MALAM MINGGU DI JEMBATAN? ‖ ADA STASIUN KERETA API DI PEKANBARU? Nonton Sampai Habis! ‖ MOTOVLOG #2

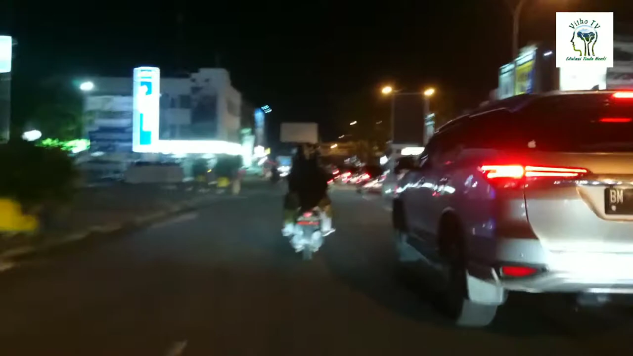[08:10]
rame Karena deket kan tadi sama Pasang Pusatnya Nah ini Kita sudah
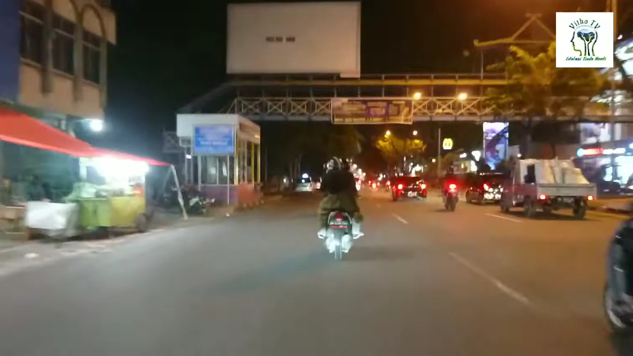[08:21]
Mulai Masuk ya Ke Ke ujung Jalan Jendral Sudirman Kalau orang Pekanbaru Bilangnya Pelita Pantai Kenapa Pelita Pantai Karena dulu Di ujung Jendral Sudirman Ada rumah makan Yang namanya Pelita Pantai Kini sudah tidak ada Tapi namanya Masih dikenal Nah sebelah kiri itu Ada pasal buah Pekanbaru Yaitu Satu-satunya Pasal Autentik Yang
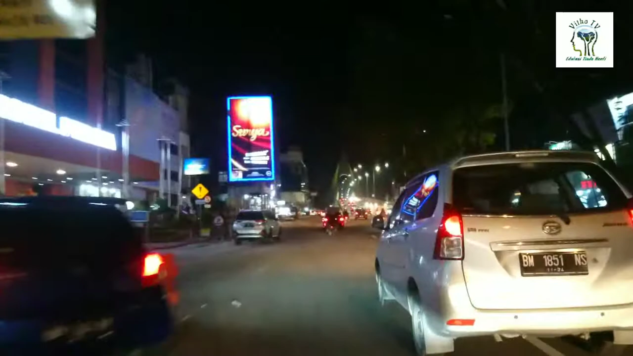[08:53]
menjual Buah Secara modern Jadi buah-buah Lokal Impor
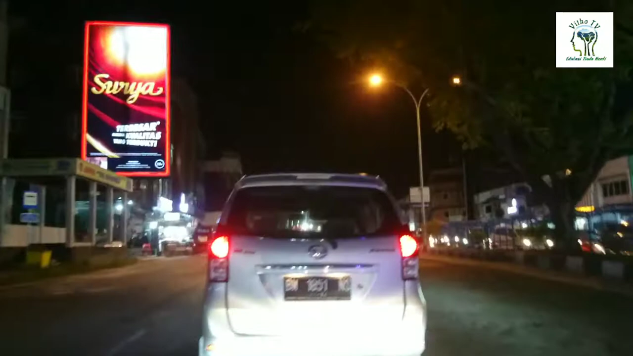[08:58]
Ada di sana Maaf goyang Jalannya Tronjol-tronjol Maha
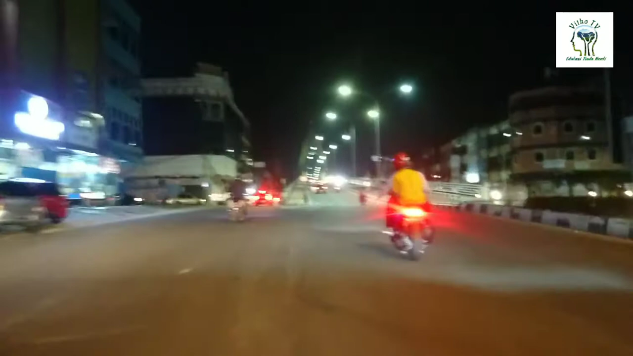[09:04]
asik Disingkat Jangan Oke Kita masuk ke Spot baru Anak-anak Pekanbaru Saking kurangnya
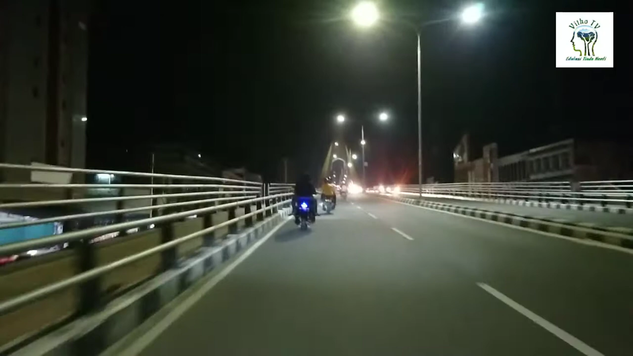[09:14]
Tempat Untuk Duduk-duduk Nah Inilah dia Jembatan Sia Empat Atau
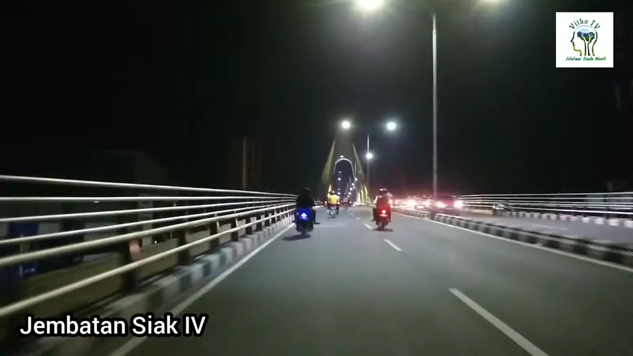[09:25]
Jembatan Sultan Abdul Jalil Alamudin Syah
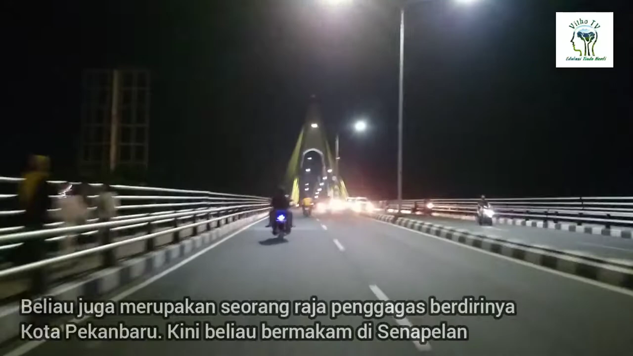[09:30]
Kerajaan Sia Keempat Yang panah Memimpin Kerajaan Sia Di Pekanbaru Langsung Saja Kita lihat Ramai
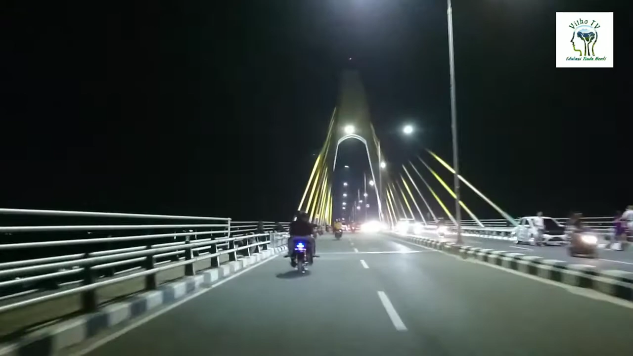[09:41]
Duduk-duduk Di Jembatan Nyo Tau Lagi lah Kenapa Kok orang Hobi Duduk-duduk Di Jembatan Sia Empat Ini
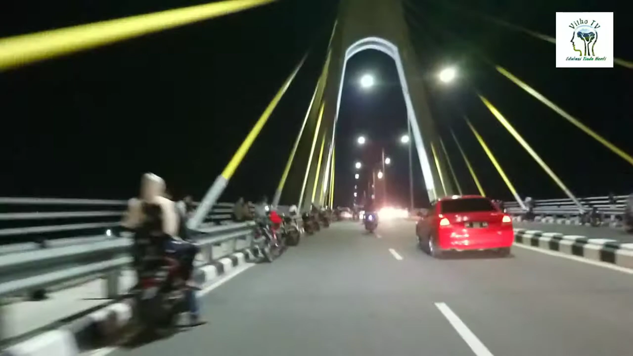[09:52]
Padahal Ya Bisa dibilang Mengganggu Lah Tapi Kalau kita Judge Mengganggu Kasian Juga Mereka Juga Kayaknya Gak ada Pilihan Lain Ya
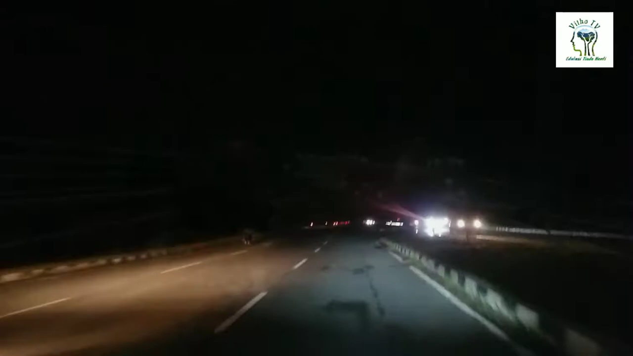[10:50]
Layak Untuk Orang Rame Karena Kota Lama Pekan Baru Sendiri Sekarang Jadi Sentra Pasal Bekas Nah Ini Jalan Setelah Jumbatan Wow Gelap Padahal Ini Jalan Akses Menuju Jumbatan Tapi Seberang Gelap Banget Nah Ini Saya Balik Saya Record Balik Ke Jumbatan Dari Bahan Lawanan Arah Yang Tadi
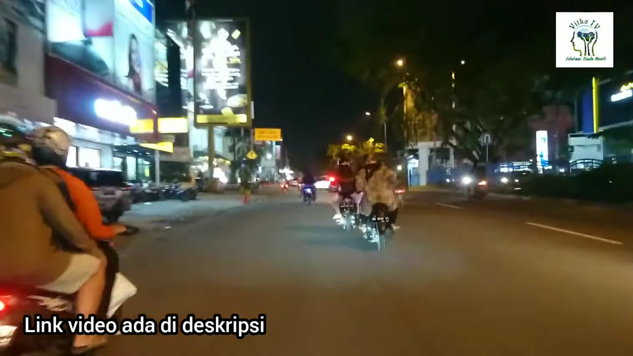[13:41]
Lanjut Kita Masuk Wih Kenapa Helm
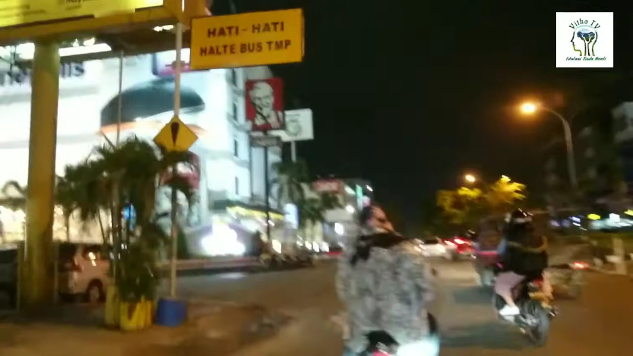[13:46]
Mau Dipakai Nah Ini Mall Pekan Baru Bisa Dibilang Ini Mall Pantama Di Pekan Baru Oke Kita Sekarang Masuk Di Jalan Di
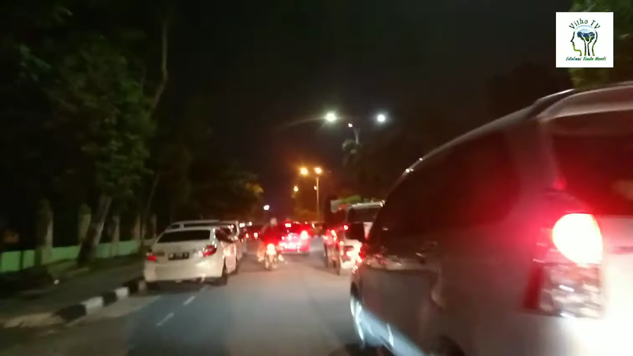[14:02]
Ponogoro Dan Di Jalan Patimurani Ramai Ramai Ini Ya
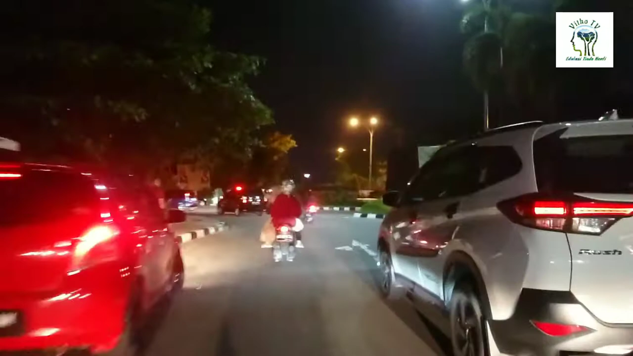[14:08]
Sudah Kubilang Tadi Di Awal Pada Nonggrong Di Cafe Cafe Atau Tempat Tempat Makan Yang Ada Di Tepi Tepi Jalan Ini Sedang Menjadi Trend Di Pekan Baru Karena Cafe Itu Konsepnya
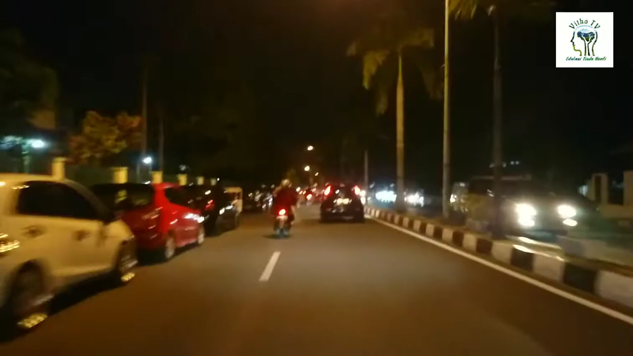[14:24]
Kayak Di Apa Ya Kayak Di Malioboro Jadi Kanan Kiri Penuh Jual Jual Makan Makan Ringan Walaupun
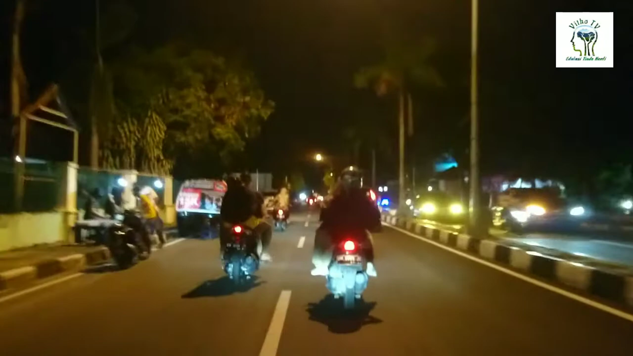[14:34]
Makan Makan Berat Juga Ada Yang Di Inisiasi Oleh Anak Muda Pekan Baru Di Sepanjang Ini Nah Ini Jalan Patimura Di
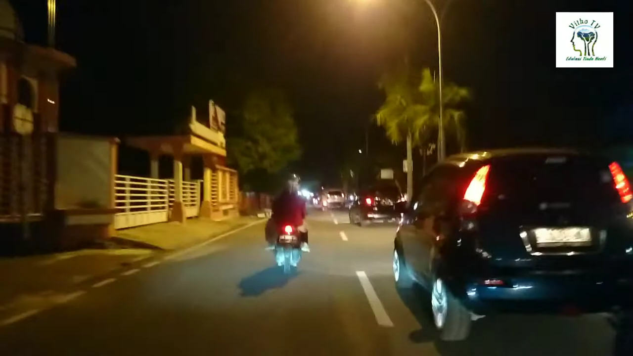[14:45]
Depan Kampus Undri Gobah Wilayah Ini Disebut Juga Dengan Wilayah Gobah Gobah G O B A H Nah Sebelah Kiri Itu Pada Duduk Duduk Makan Makan Yang Hobinya Hobinya Makan Makan Dan
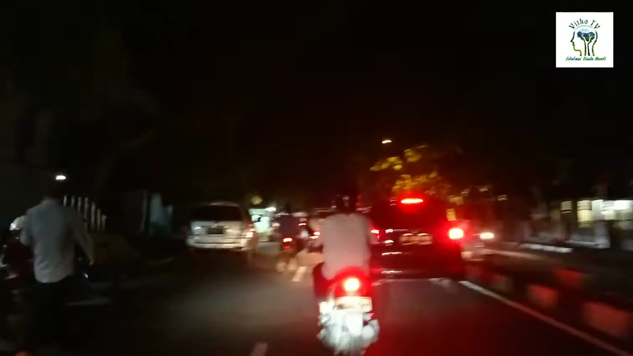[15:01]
Datang Kesini Inilah Kalau Pekan Baru Malam Minggu Nah Tuh Ya Teman Teman Yang Mau Ke Pekan Baru Silahkan Nanti Bisa Main Main Kesini Semoga Pandemi Ini Cepat